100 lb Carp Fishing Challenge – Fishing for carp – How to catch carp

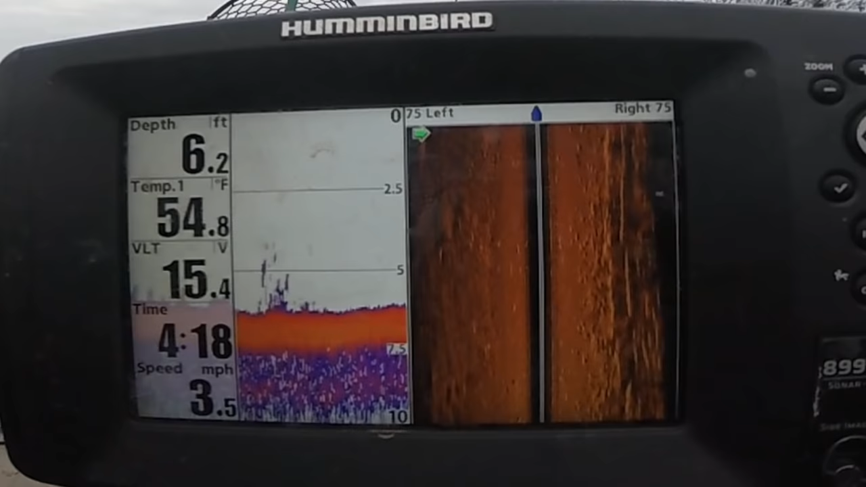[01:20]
On screen: depth 6.2 ft, water 54.8°F, speed 3.5 mph
Yeah. There's some good bigger sized ones right in there.